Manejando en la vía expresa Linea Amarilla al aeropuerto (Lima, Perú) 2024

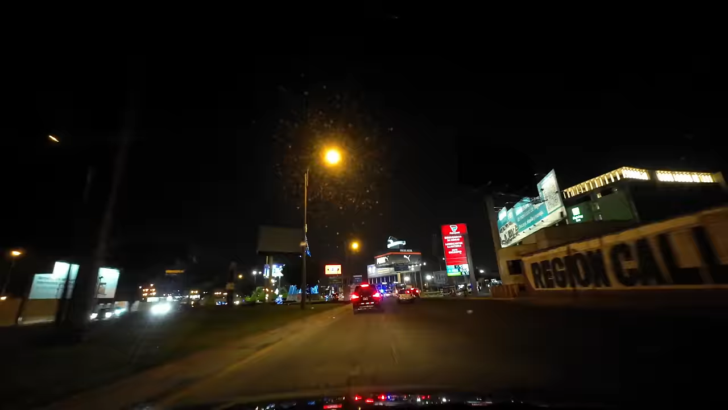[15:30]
peatonal y vamos a entrar ahora si el óvalo que este donde se apunta es un desastre ahorita lo van a ver la pista no es la mejor del mundo me encanta una zapatilla puma ahí arriba o hay botellas de coca cola o
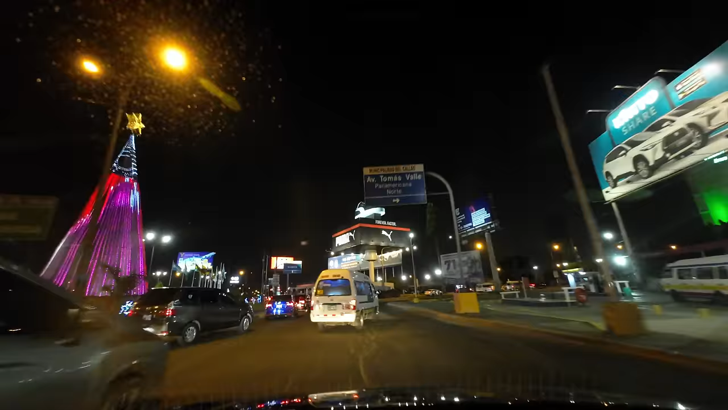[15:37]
algo pero siempre hay un algo en 3D que lo ponen arriba es una zapatilla puma ahí está el desenazgo las banderitas de los distintos países
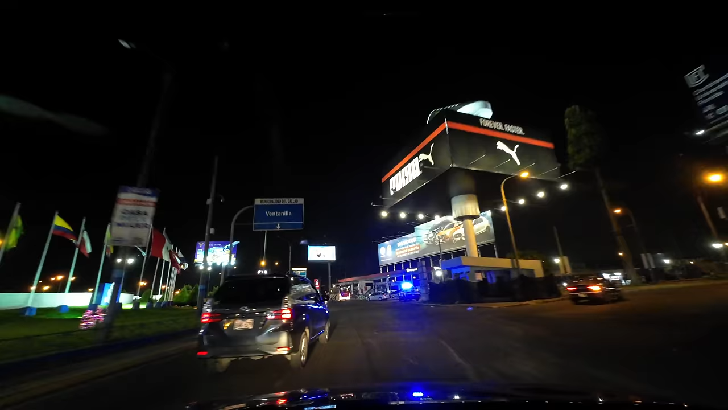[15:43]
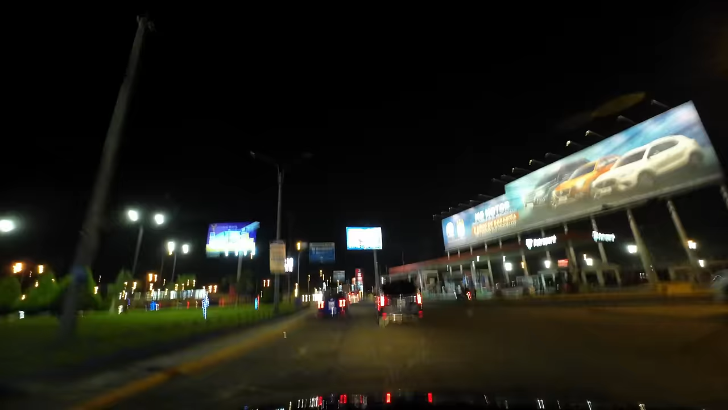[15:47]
ahora si vamos a entrar al aeropuerto si es que podemos pasar esto estamos el cartel de arriba decía municipalidad del Callao ese es el último grifo como les digo voy a echar gasolina a la derecha
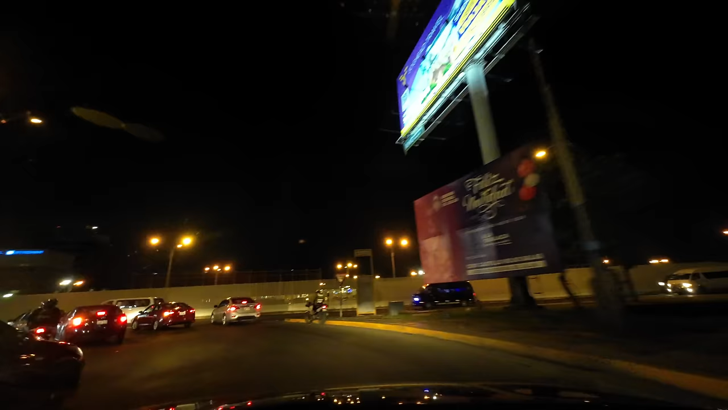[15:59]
vamos a ver cruzar aquí es todo un lío es al ganagana yo creo que esto ojalá en algún momento se arregle ahora con el nuevo aeropuerto vamos a entrar que dice bienvenido welcome to Callao a la izquierda
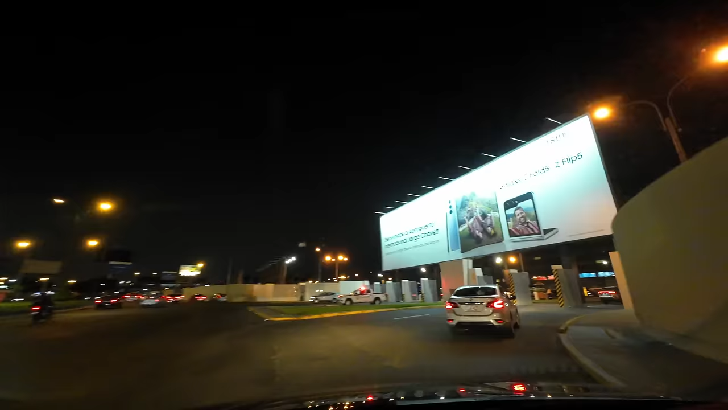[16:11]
ahora si siempre la propaganda de celulares o algo de bienvenidos al aeropuerto internacional Jorge
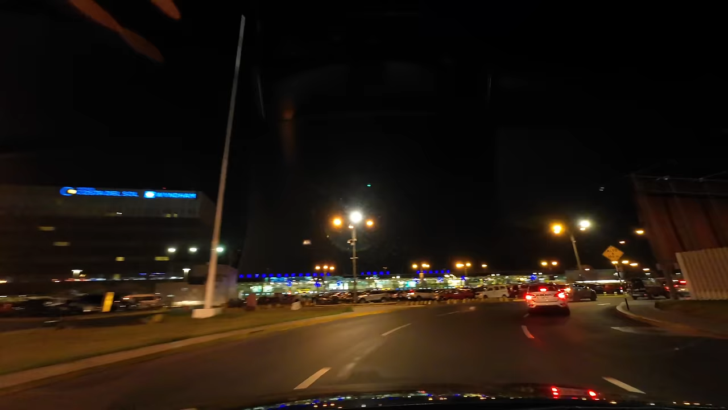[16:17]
Chávez a la izquierda del hotel tenemos el aeropuerto y si se percatan el estacionamiento ya no sé qué pasó este día en particular pero quedó súper
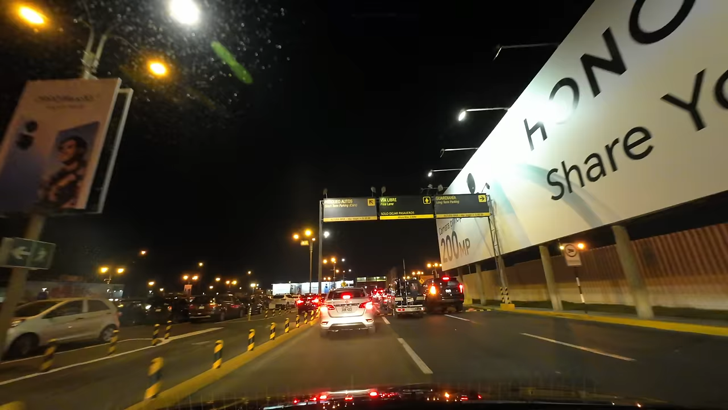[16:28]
chico fue imposible o casi imposible encontrar un estacionamiento cercano a las puertas internacional
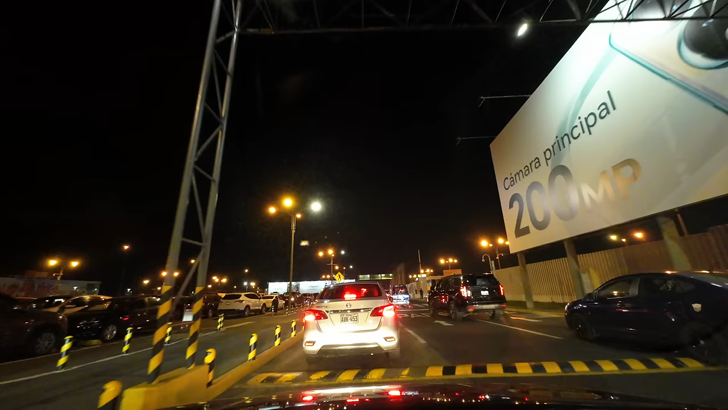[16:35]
me acuerdo ahorita lo comento pero nos tuvimos que estacionar en nacional
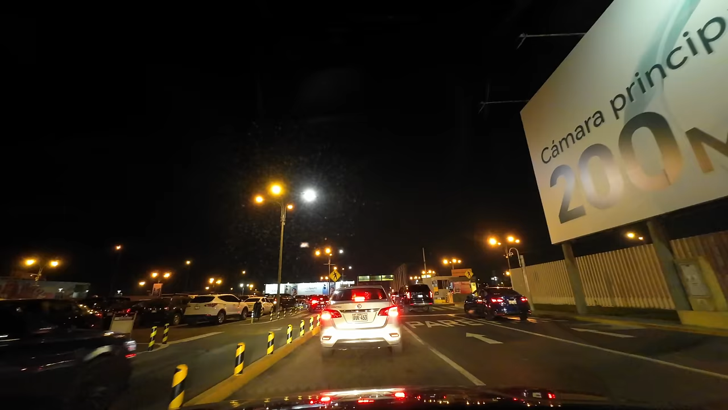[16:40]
el carro de la izquierda son los que están dentro
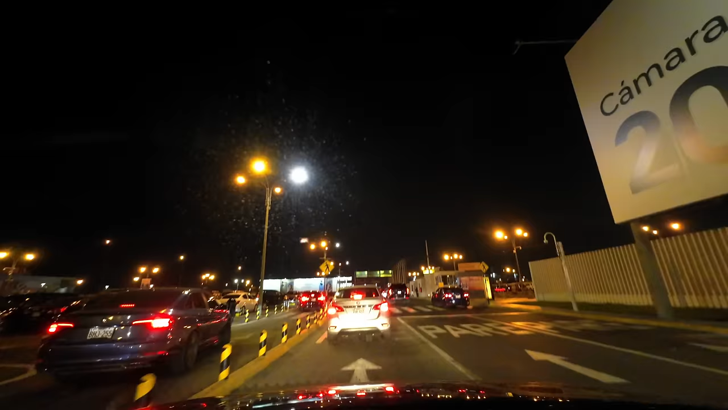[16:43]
ya del parqueo hacia la derecha cuando tú quieres estacionamiento 24 horas es aquí a la derecha porque te vas de viaje a mí me ha pasado dejar el carro ahí estacionado
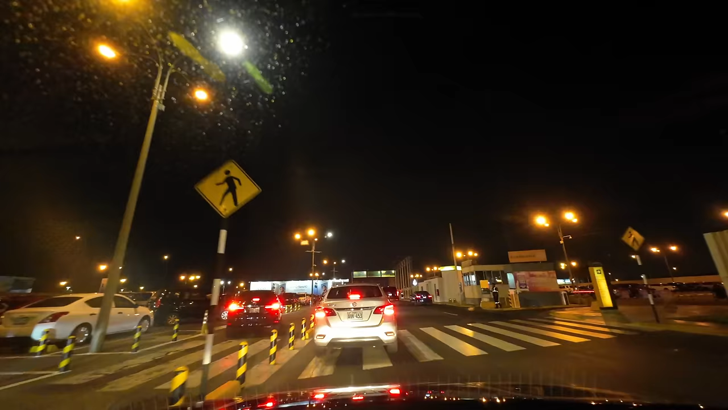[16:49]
por varios días y demás es caro como en todos lados todas partes del mundo estacionarte en el aeropuerto por varios días es súper caro pero para que te hagan una idea que es un estacionamiento totalmente el de la izquierda es solamente para cuando vienes a recoger o a dejar y qué sé yo a pasajeros pero a la derecha es ya para largo plazo digamos al menos más de 24 horas dejar tu carro ahí o incluso puede ser varias horas pero te sale te cobran al día
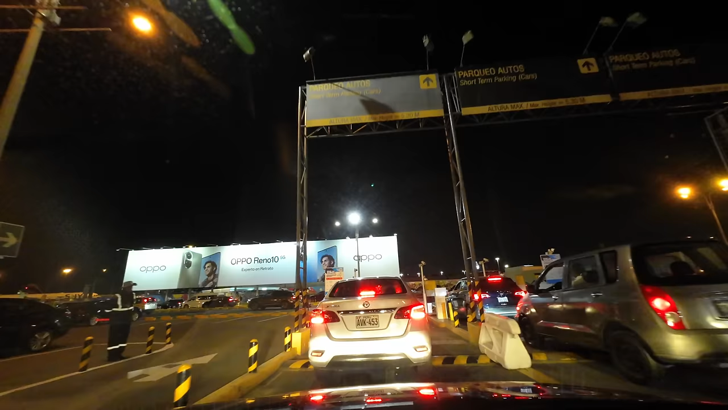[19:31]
pistas de despegue aterrizaje las nuevas pistas y también el nuevo aeropuerto ya no va a ser el que conocemos con todo chiquito porque ya nos quedó chico a las aerolíneas también les quedó chico todo ese espacio así que vamos a ver por eso les digo esta va a ser la última vez de la cantidad de veces de años 5 soles 20
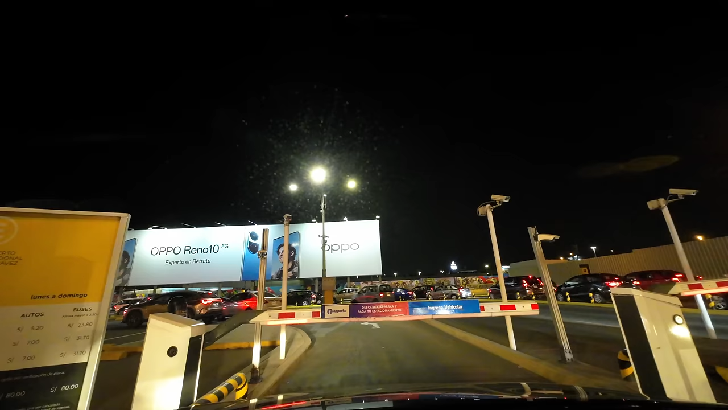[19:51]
por si acaso cuesta la hora aquí en el aeropuerto y 7 soles 2 horas y para que tengan mirada la cantidad de tráfico y mira la fila está hasta acá atrás hasta aquí nos hasta aquí nos quedamos y nos vemos en el nuevo aeropuerto Jorge Chávez